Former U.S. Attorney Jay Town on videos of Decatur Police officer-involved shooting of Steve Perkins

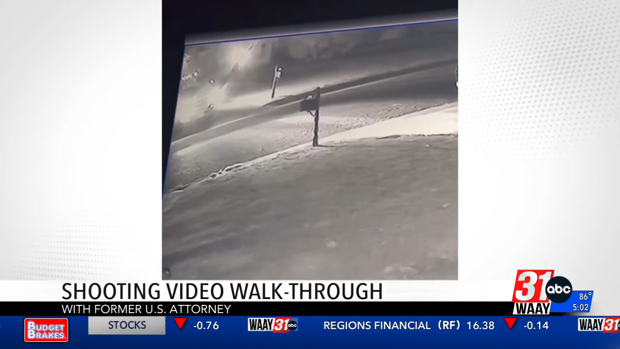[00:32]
It's ambient in the video because this is a night-filtered camera. And so you can see there in sort of the top quadrant of the screen where there is something in his hand that has a flashlight on it.